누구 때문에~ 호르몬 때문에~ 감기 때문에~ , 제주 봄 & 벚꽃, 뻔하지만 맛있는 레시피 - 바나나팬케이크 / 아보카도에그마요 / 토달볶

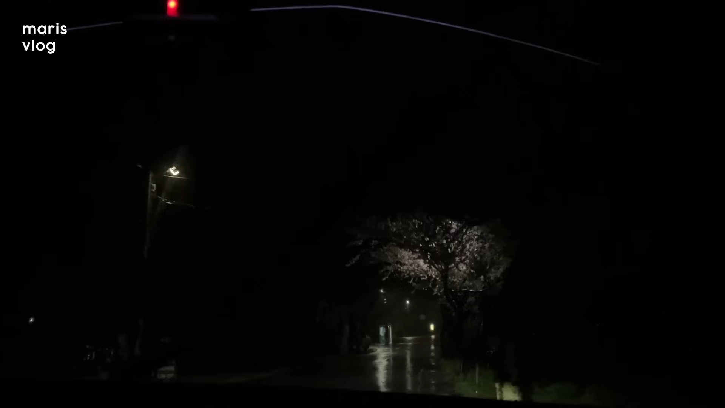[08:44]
그래도 요가했더니 너무 몸이 편하다. 저 앞에 벚꽃인데 벚꽃 보여줄게.